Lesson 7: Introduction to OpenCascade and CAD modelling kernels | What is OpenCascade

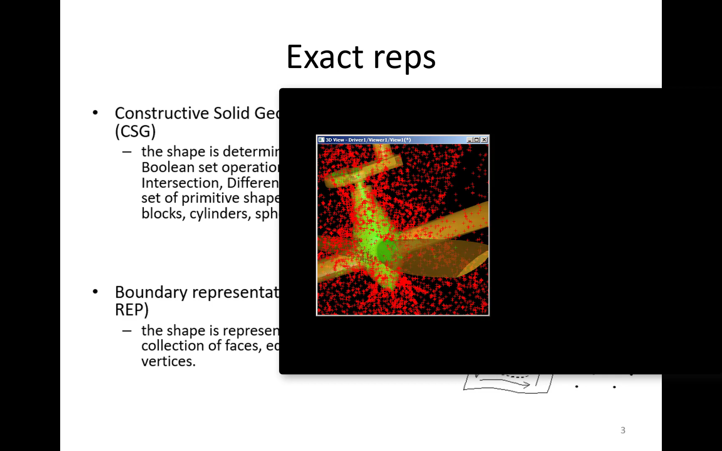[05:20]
space belongs to object we are going to represent and this is what is called point membership classification question or pmc there